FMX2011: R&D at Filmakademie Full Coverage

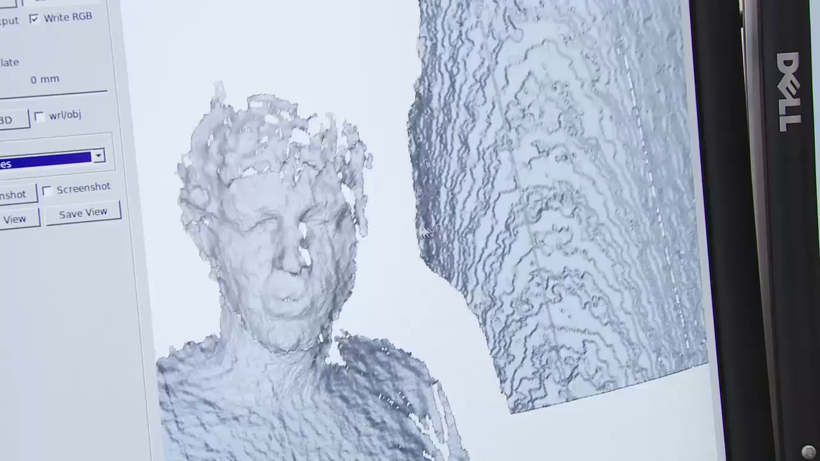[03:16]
So you can see it captures geometry at 30 frames per second and we leverage that information for doing facial performance capture.
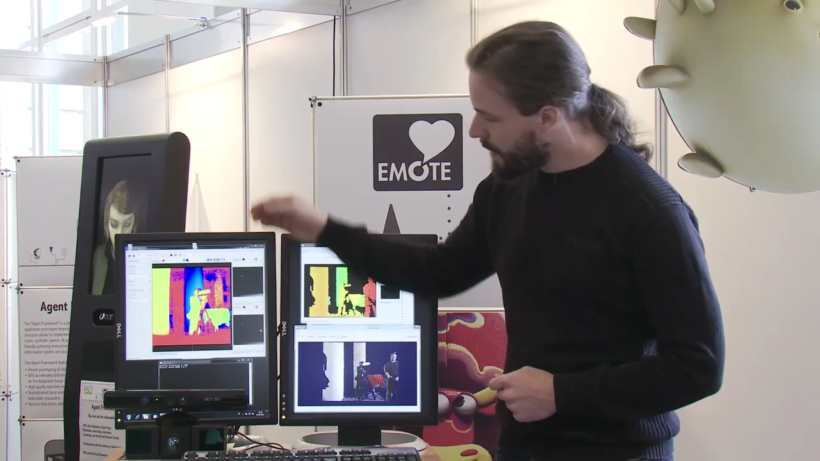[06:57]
When we look at the different images we will see that in the lower camera, the time-of-flight camera, we will have a higher resolution and more detail.
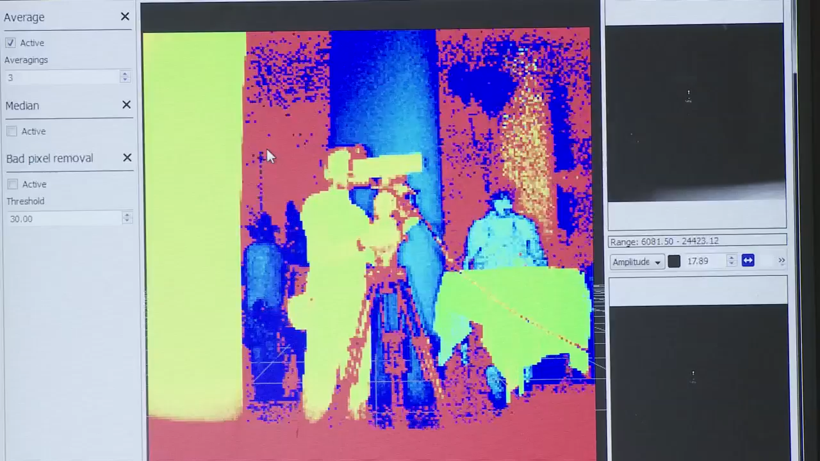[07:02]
Whereas in the Kinect camera we will see less detail and a little smaller quality.
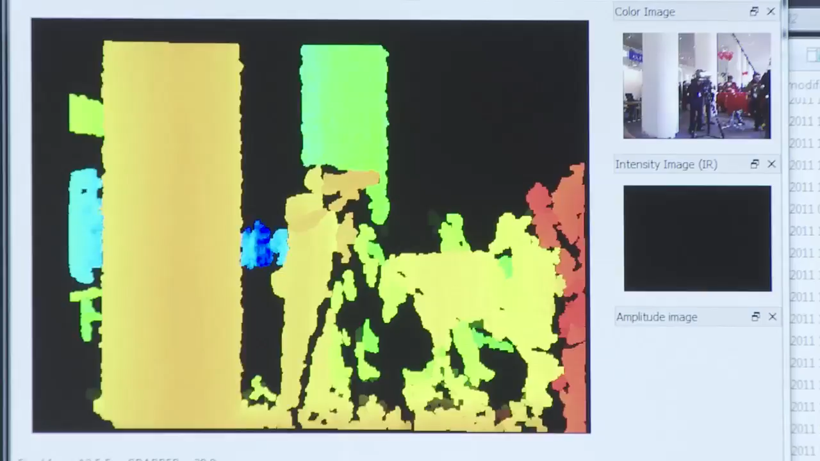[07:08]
And the idea is to take this data, in each pixel here we see a depth, a distance from the camera,
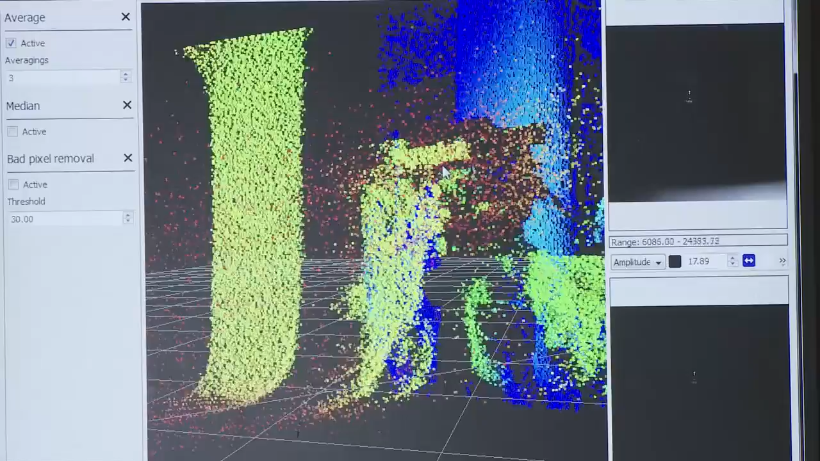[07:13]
and to take this data and to do geometry processing such as 3D scanning on the set or changing the baseline of a serial rig.